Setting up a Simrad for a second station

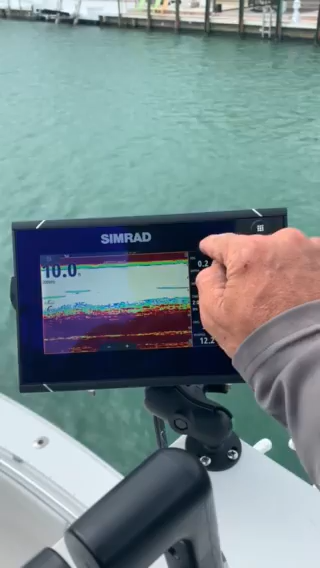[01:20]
We had to come in the menu and come down to source.
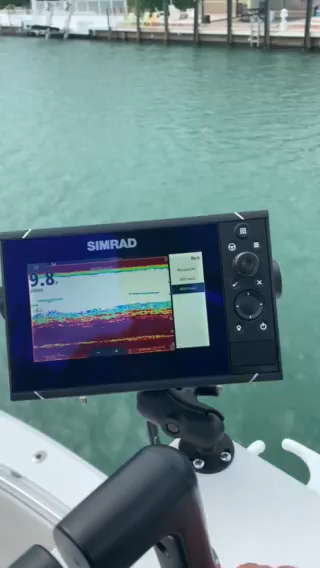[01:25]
We have two options here. We either do three. We got this unit, which is this unit. If we don't have a transducer, we either do the 7 or the 12. The 12 has the transducer on it, so we just click that.
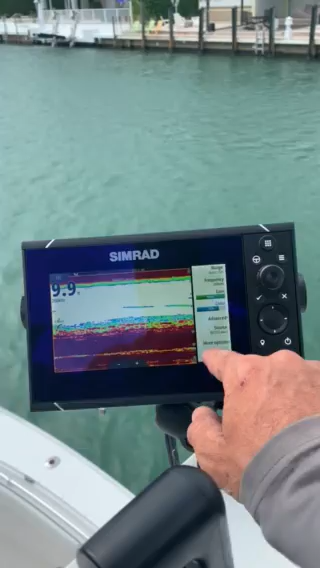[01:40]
And so we're going to do the small스 in the middle of the 14. So we're going to have some of these units to fix these. We're going to have some of these units to fix these, so we're going to get them to a quarter. And we're going to have this, put this, put this, then let it get the little box on the side. So, so, so, so, you're going to have to make sure this unit. So, so.
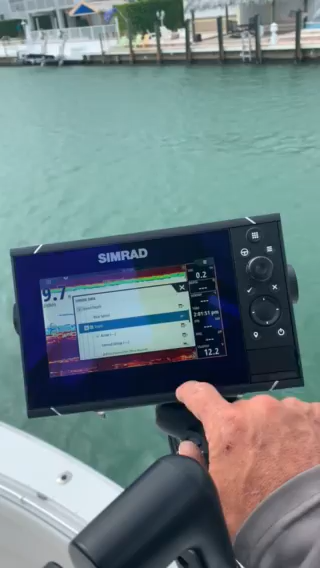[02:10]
Show sources, click this one right here,
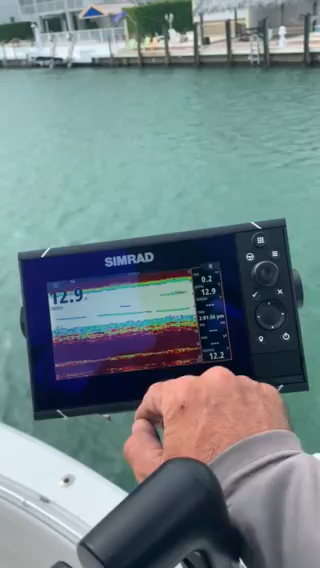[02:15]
and we've got our voltage, we can change all this.
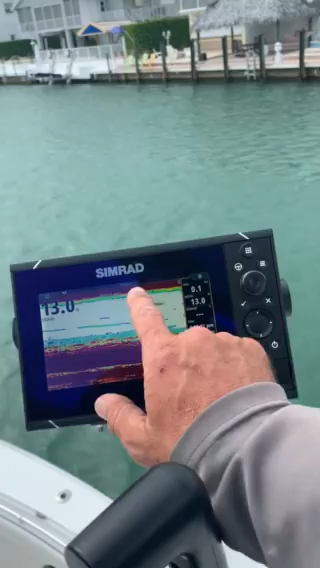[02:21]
We have to do the same thing in our side scan, it has to say this,
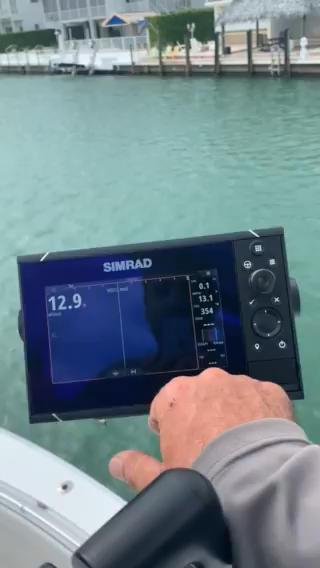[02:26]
you're not going to get anything if it doesn't say your unit up here,
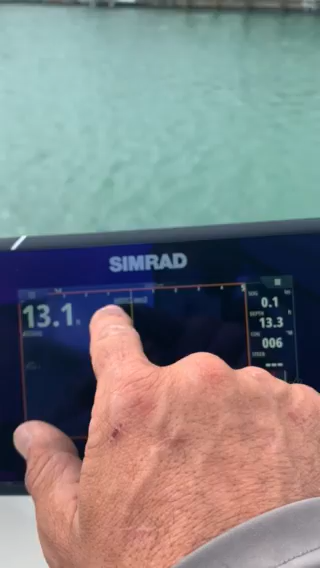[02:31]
it has to say NSS-12, the unit down there is whatever you have, anything on the balance scan, right there.